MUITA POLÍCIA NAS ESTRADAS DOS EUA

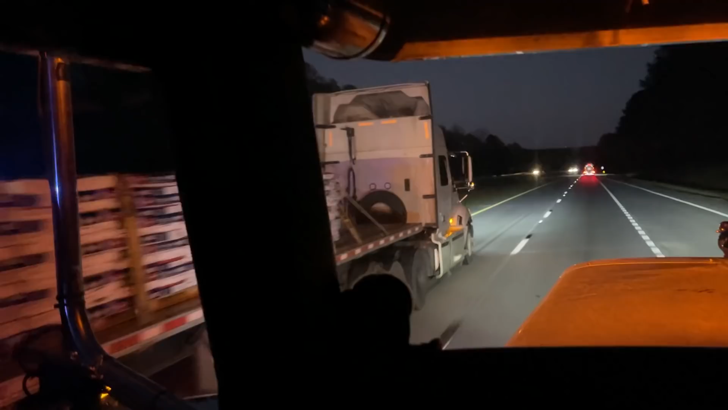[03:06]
Tomara que eu esteja errado, cara Tomara, Deus, que eu vi mal, viu Mas que tem umas 10 viaturas lá, tem